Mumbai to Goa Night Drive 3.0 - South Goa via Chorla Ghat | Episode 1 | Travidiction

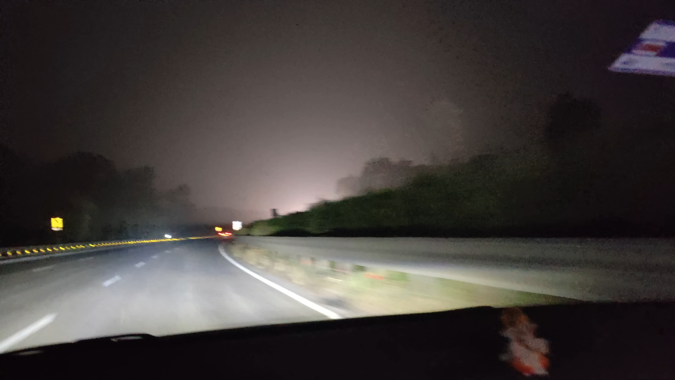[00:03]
और आगे आप स्लाविया का लाइट का थ्रो देख सकते हो वाग अगर आप नाइट ड्राइब कर रहे हो तो ध्यान रगना ये एक बड़ा घाट है आपका लोनावला के बाद
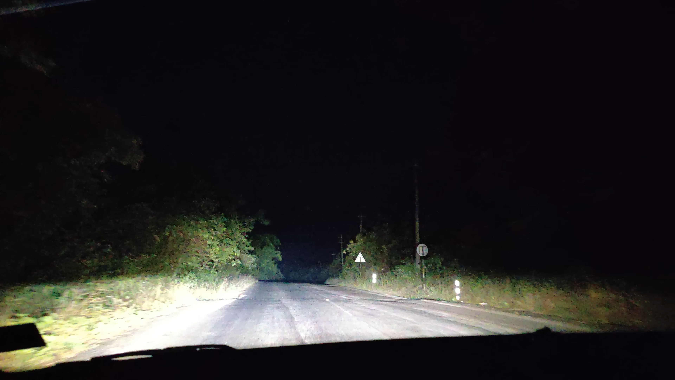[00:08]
फस्ट टाइम चोड़ला घर्ट में ऐसा नाइट ड्राइब कर रहे हैं
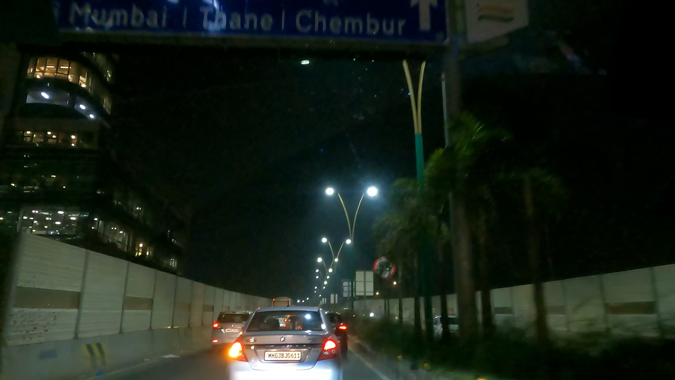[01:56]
हाइवे के ट्राफिक में फसेव है और यह रिया के वन ओफ दे फेवरेट कार्स है पता नहीं कब वो मुझे
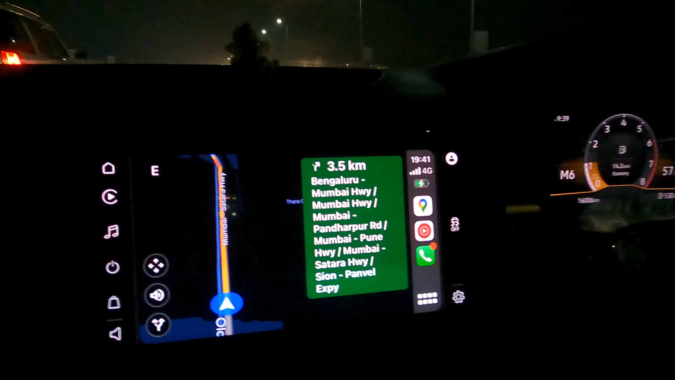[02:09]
टाइम हो रहा है 7.41 और हम है वाशी ब्रीज में एक तरब की लाइट नहीं जल रही है मून लाइट आ रहा है मून लाइट आ रहा
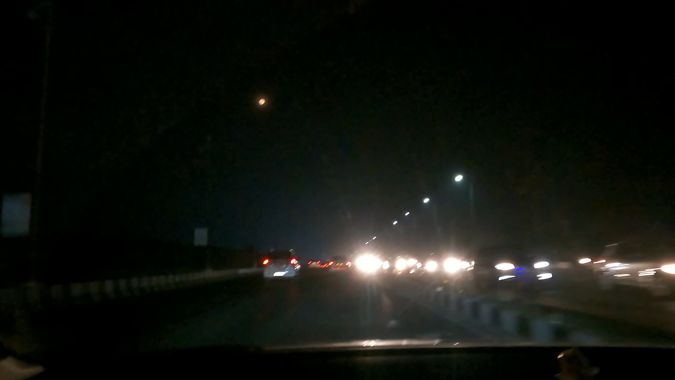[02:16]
है वहाँ पर देखो चंदा मामा और क्लाउड के बीच में से चांद हमको देख रहा है तो अभी हम लोग एंटर कर जाएंगे नवी मंबाई आफटर दे टूल
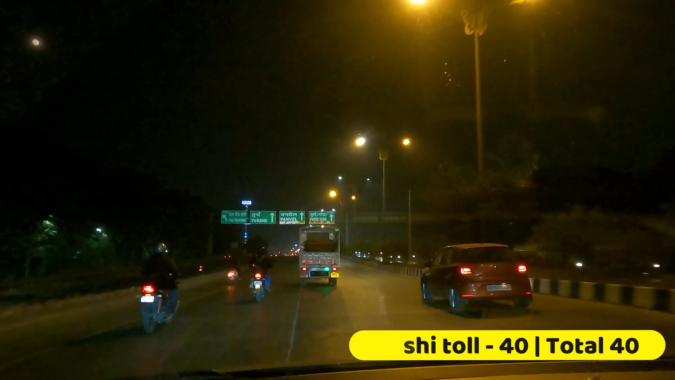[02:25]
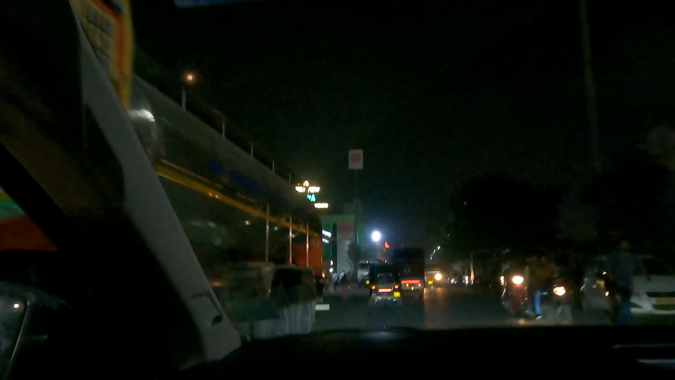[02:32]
हम लोग अभी ब्रेक ले रहे है यह जो लेफ्ट में है ना होटल हाइवे विव शिकारा देखते है कैसा है
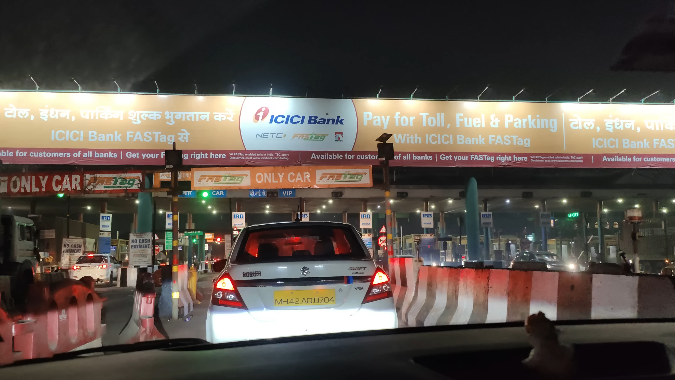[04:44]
पे कुछ उपको स्क्रीन में लेफ्ट में ऊपर देख रहा होगा कि नगे तो रह चालिस हो और हम चल रहे लोनावला घाट में लगता नहीं अभी ट्राफिक है क्योंकि है
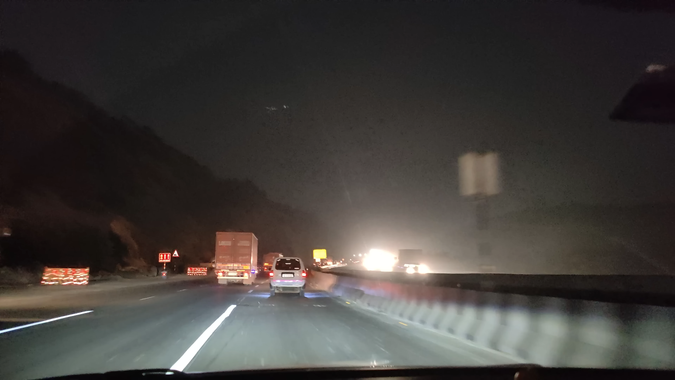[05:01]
थोड़ा सहना ब्लु ब्लु दिख रहे है बटी एपल का म समझ भी नहीं आता है कभी-कभी एस अपनाव तो ब्लू है आगे जाके देखते हैं कैसा है लोनावला घाट में ने ऐसा देखे लाइनिंग नया से पेंट किया है
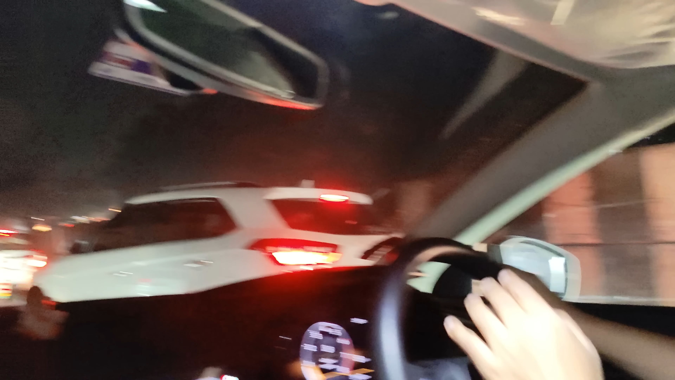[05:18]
रात के 10 बजे लोनावला का ट्राफिक देखो आप पूरा
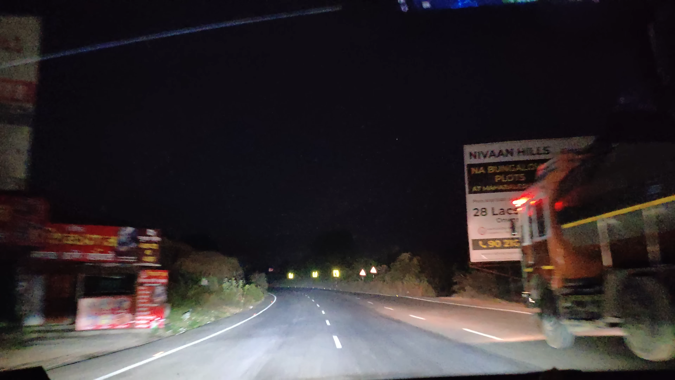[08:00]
अधर शुरू हो गया धर के रास्ते हैं तो अब अधर तो दूना अ� तो दिखा आप लोगने कैसा है तो यह अची चीज़ है कि यह पर ट्रॉक्स उतना जाता नहीं दिख रहे हैं अगर आंगे होता है तो अपने को फेस करना पड़ेगा
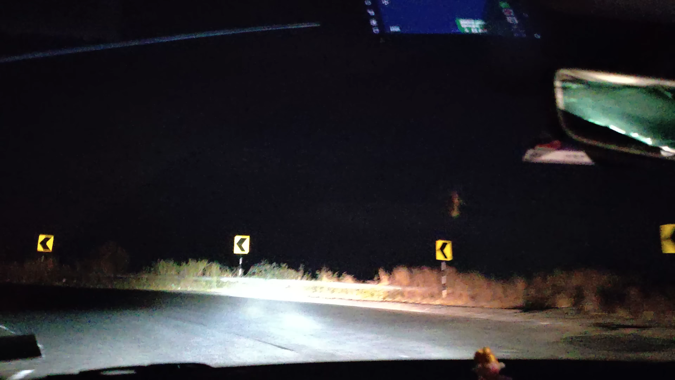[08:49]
सतारा घाट कितना मस्त क्रोस किया हमने और ये आने वाड़ी टोल में ये देखो आगे ट्रक फस गया
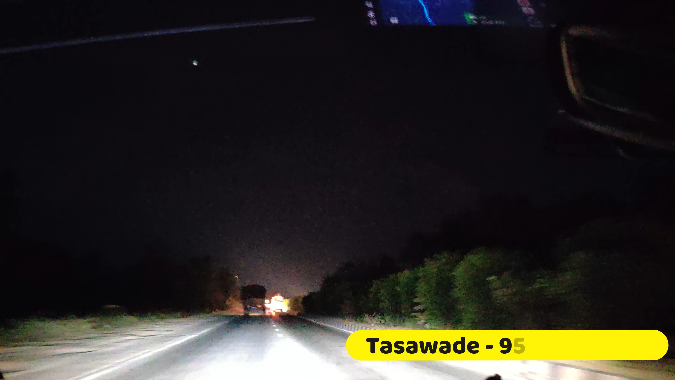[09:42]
दो लेन का रास्ता है कोलापुड तक यहां पहना आपको थोरा से ध्यान से चलना पड़ेगा यह जो रोड है इसमें में रात को
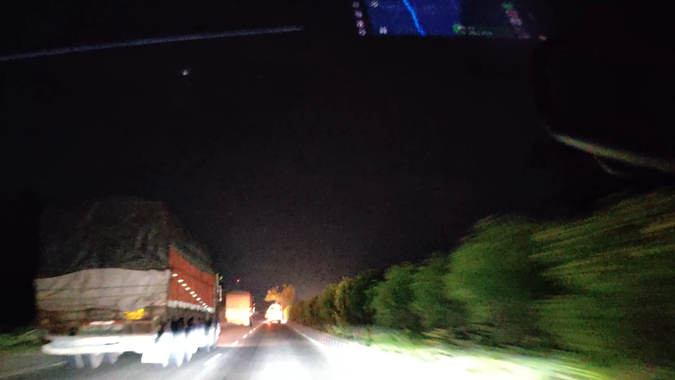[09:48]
एड्वन्टेज यह मिलता है कि आपको एक लाइन में
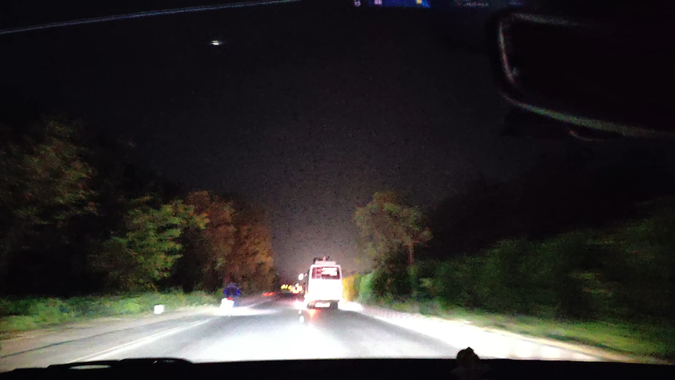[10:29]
रही है कि एक वाइक हो रहा मत दे रहा है राट से 15
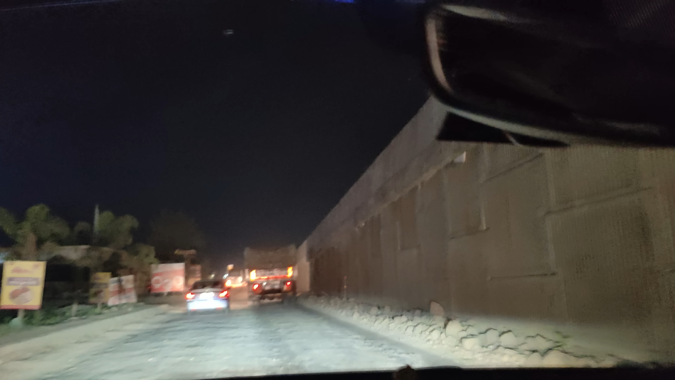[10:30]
km पहले ना गड़ी एक फ्लाइओर जो राइट का देख रहे हो ना वो बन रहा है तो उसके वज़े से यहां पर आपको देर किलेमेटर दो किलेमेटर का डाइबर्शन लेना पड़ेगा औ